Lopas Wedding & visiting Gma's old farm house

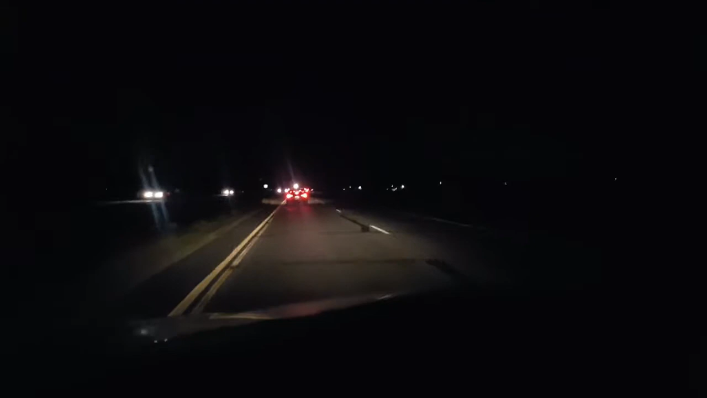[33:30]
There is a life flight right there, about to land on the highway. And there's a ton of lights. Traffic is at a complete stop. We are going to turn around and find a different way home. But this is nuts.
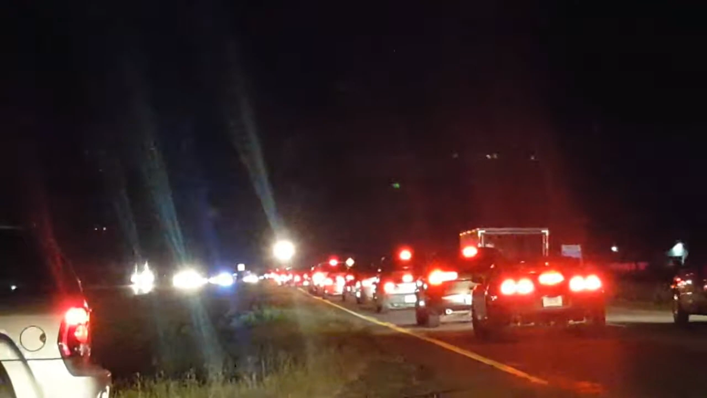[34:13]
Oh, there's cops way on the other side over there. Wow. I hope everybody's okay.